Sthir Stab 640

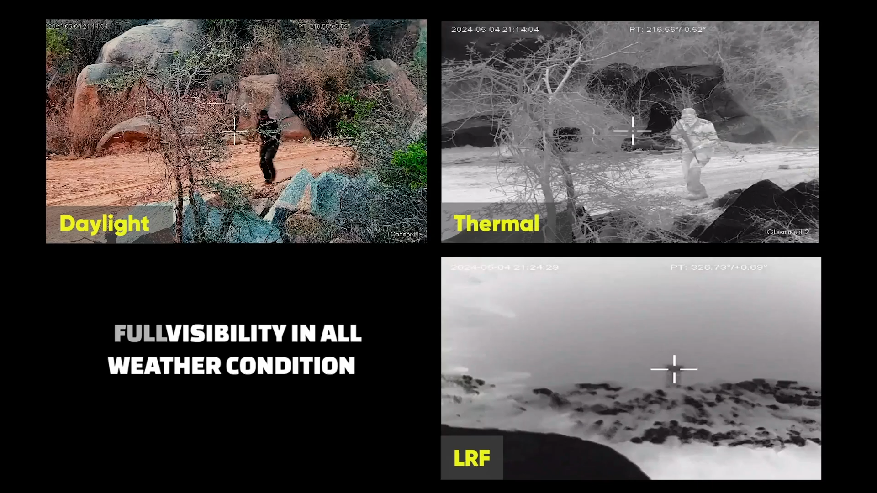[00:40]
and laser rangefinder capabilities, the platform offered full visibility in all weather conditions.
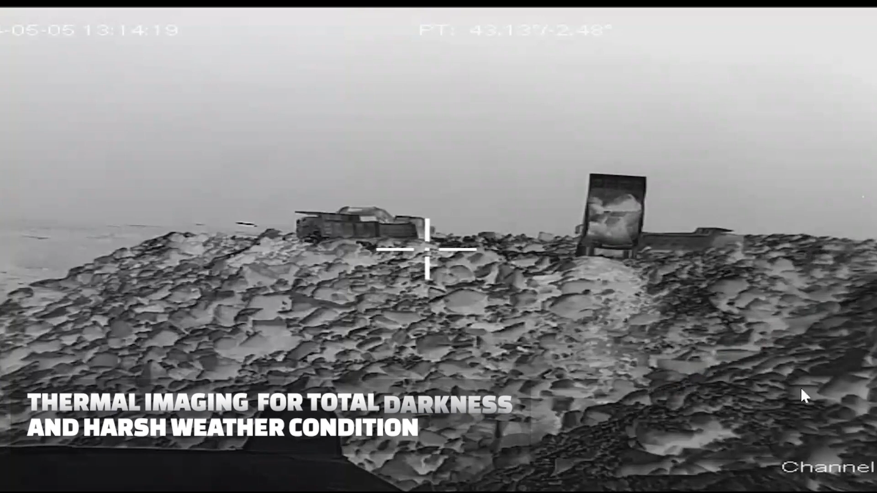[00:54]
In total darkness and harsh conditions, its thermal imaging provides continuous surveillance.
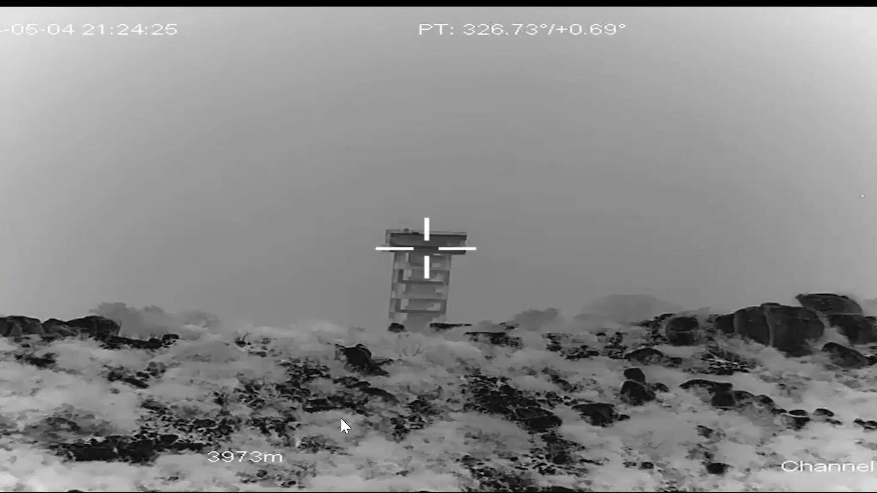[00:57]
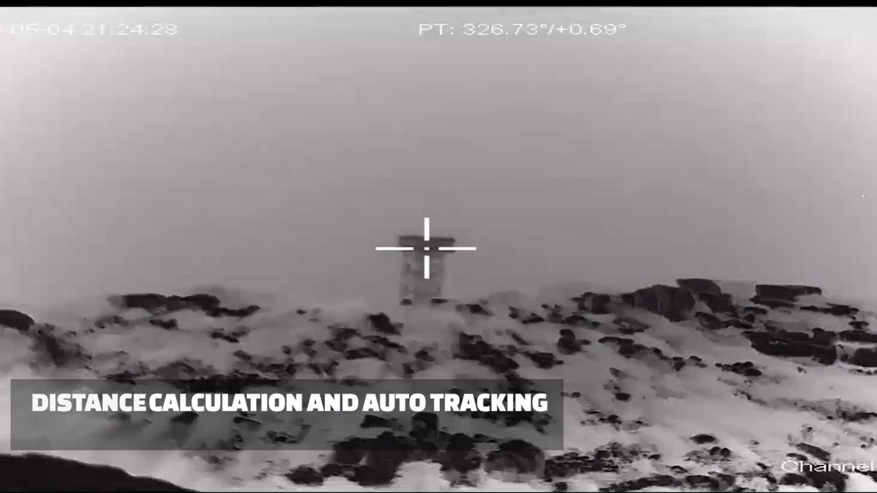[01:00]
The built-in laser rangefinder offers precise distance calculations for easy target acquisition.